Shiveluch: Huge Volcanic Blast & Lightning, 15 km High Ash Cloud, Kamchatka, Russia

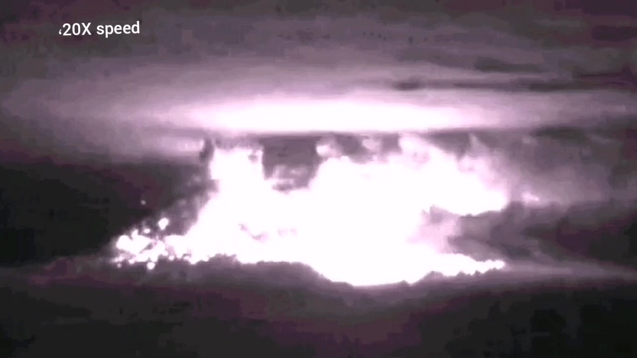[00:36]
And we can see that the whole mountain, the dome of it, explodes and shatters.